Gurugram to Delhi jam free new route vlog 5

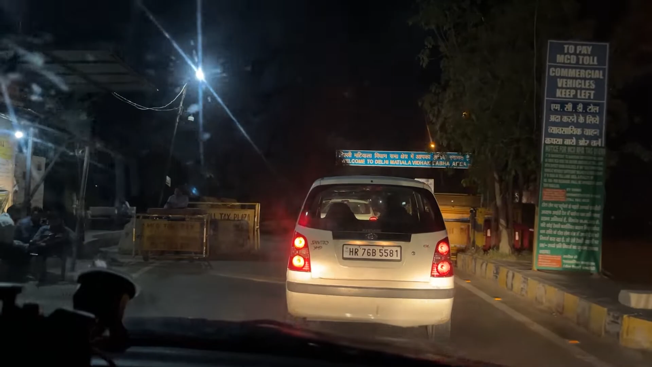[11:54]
तो ये हमारा बॉर्डर आ चुका है, जैसे कि आप लोग देख रहे हैं ये एमसीडी का टोल है और इसके बाद हमारा दिल्ली स्टार्ट हो जाता है। जैसे कि आप देख पा रहे होंगे बोर्ड लगा हुआ है, दिल्ली मटियाला विधानसभा क्षेत्र में आपका हार्दिक स्वागत।
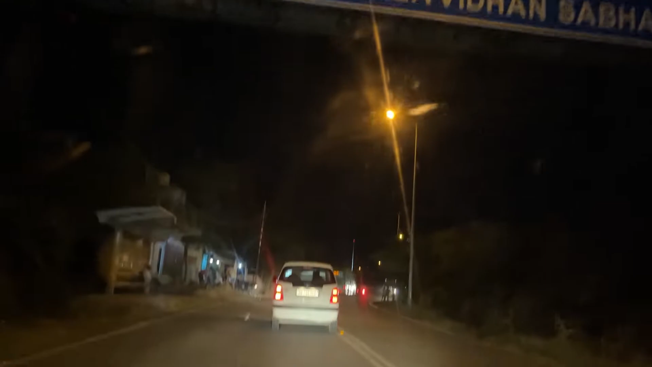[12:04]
और ये हमारा लास्ट दोराला बॉर्डर का बस स्टैंड है।
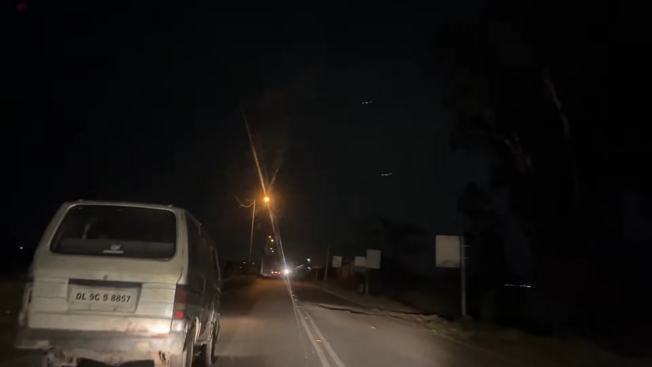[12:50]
तो हम अपना रावता गांव पार कर चुके हैं, ये अब आ गया घुमनहेड़ा गांव। तो बेसिकली लिखने में घुमनहेड़ा लिखा जाता है पर इसको बोलने में घुमनहेड़ा बोलते हैं।
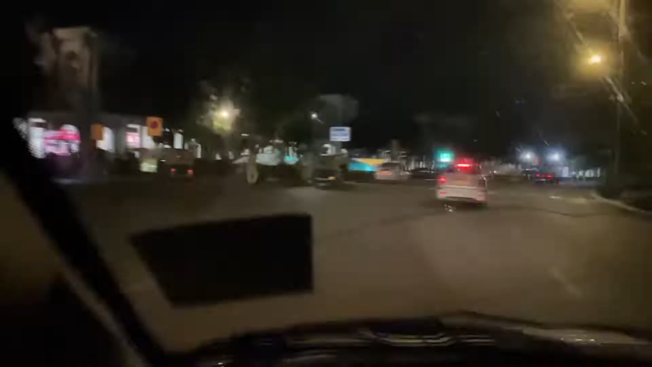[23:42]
तो ये हम पार्किंग में पहुंच चुके हैं जो हमारी डेस्टिनेशन थी।